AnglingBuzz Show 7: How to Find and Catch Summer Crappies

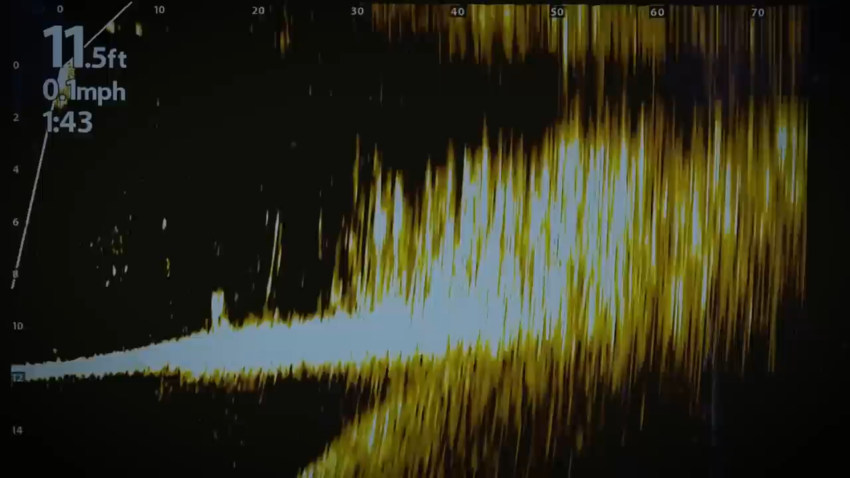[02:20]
On screen: depth 11.5 ft
it is important to understand what these
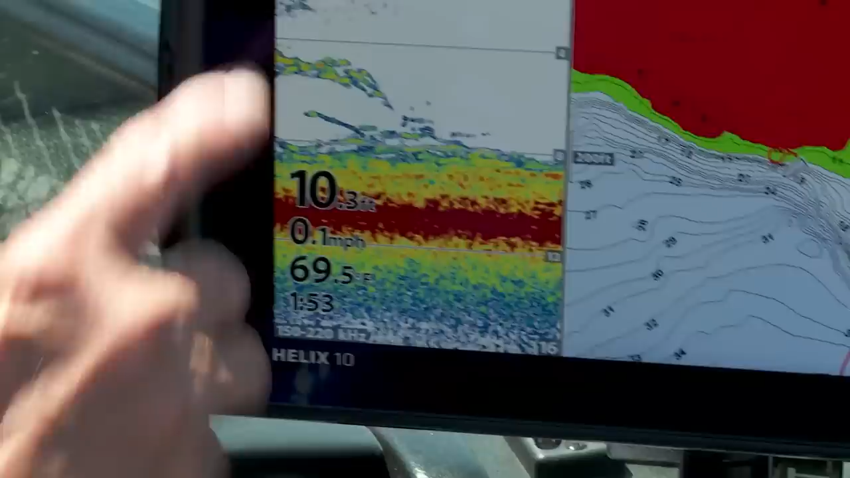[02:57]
On screen: speed 0.1 mph
the weed edge these fish are quite visible in your electronics you'll spot them when you cruise on the edge in this case I would often
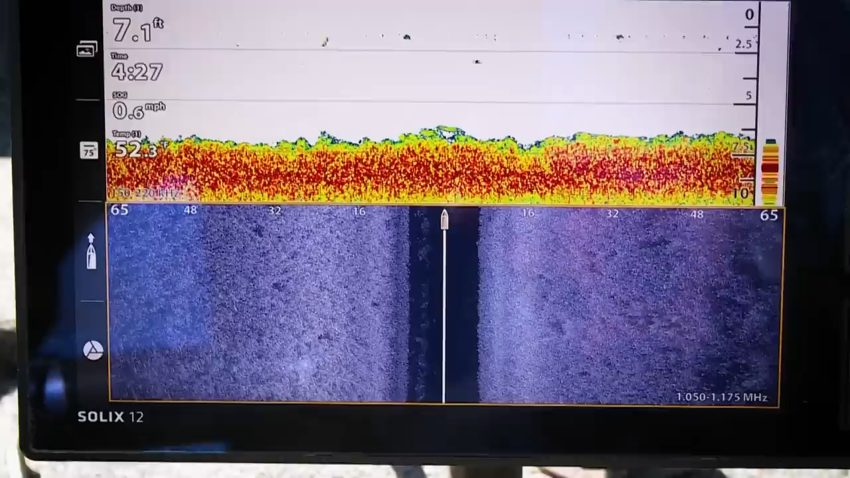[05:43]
On screen: depth 7.1 ft, speed 0.6 mph
to just looking with my 2d sonar or my down imaging to see when I'm right on top of it in that shallow water